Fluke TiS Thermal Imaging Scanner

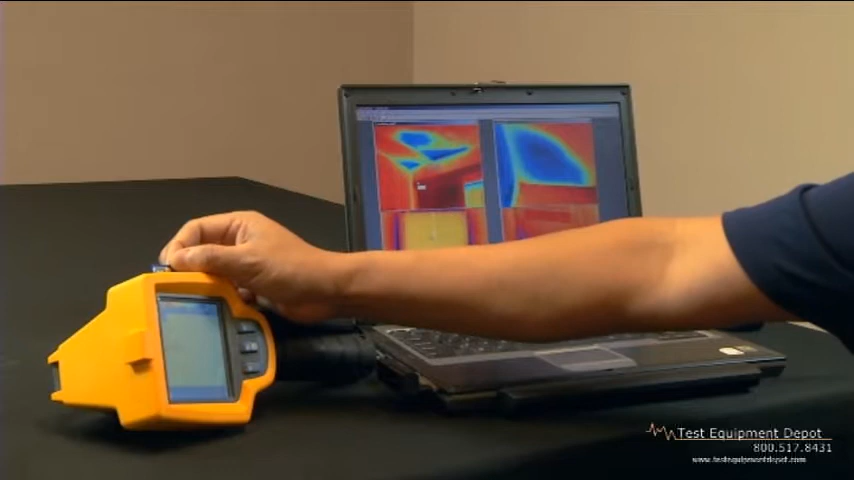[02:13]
Each Fluke TIS Storm Remanger stores over 1,200 images on the 2GB SD card provided with the camera. Once the images have been imported to the Fluke software package, you then can create individual images and edit each individual image.
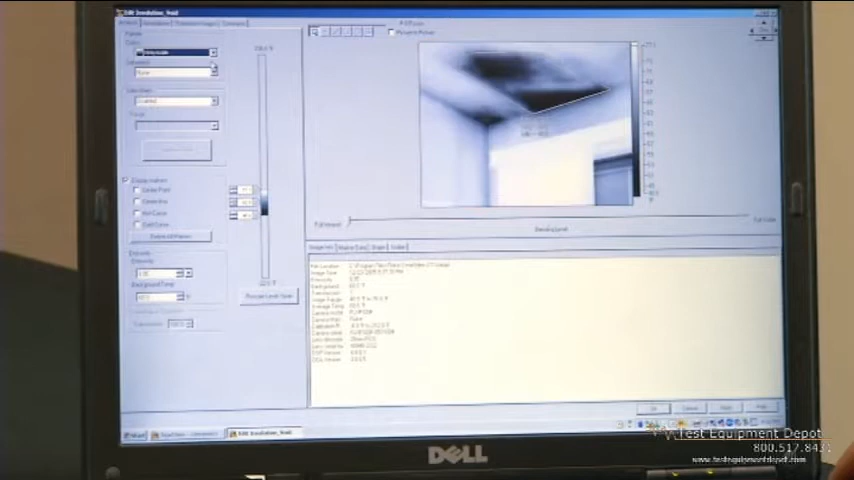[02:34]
your level and span, you can import temperature markers,
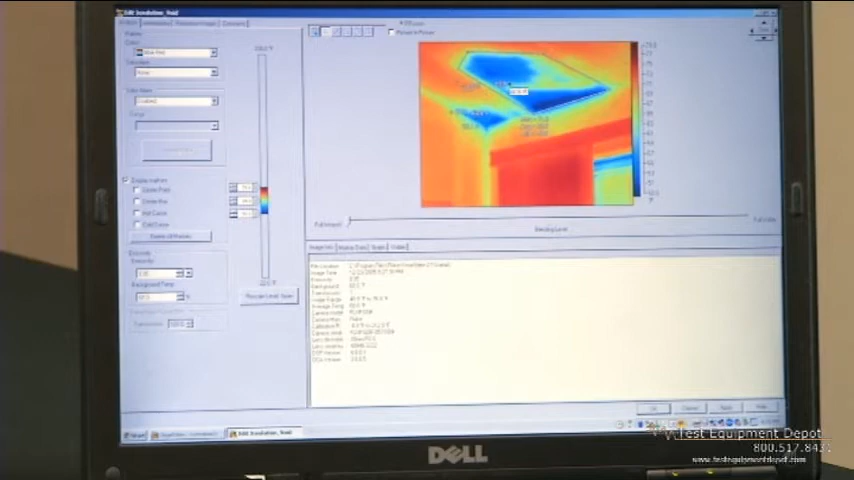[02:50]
and most importantly, with the click of a button, you can create a professional-looking report.